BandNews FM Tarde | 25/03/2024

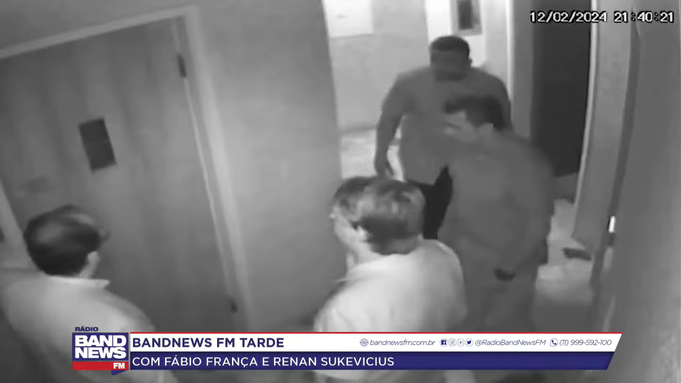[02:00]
As imagens são em preto e branco e mostram ali Bolsonaro conversando com algumas pessoas. Outras imagens, já coloridas, mostram o presidente caminhando pelas dependências da Embaixada. Nas imagens que não têm cor, Bolsonaro está diante de uma porta, recebendo explicações ou perguntando também ali para as pessoas.